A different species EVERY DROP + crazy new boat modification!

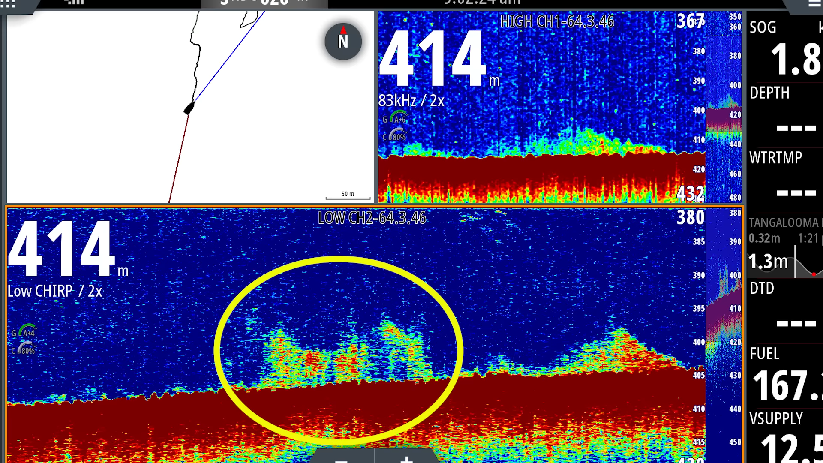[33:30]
On screen: depth 414 m
And then the other patch, this patch here, that is a school of bait.